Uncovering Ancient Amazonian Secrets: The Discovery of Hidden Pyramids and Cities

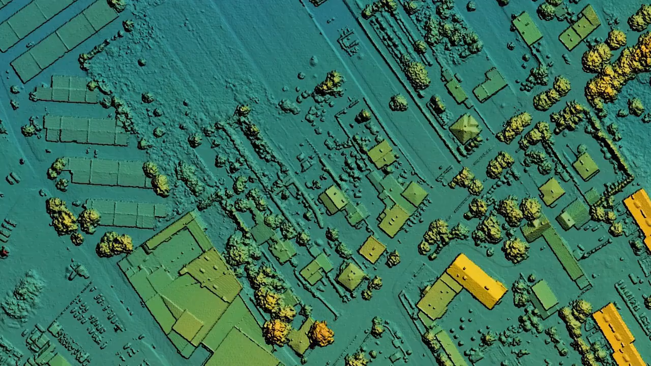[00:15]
This revelation was made possible by the marvel of LiDAR technology.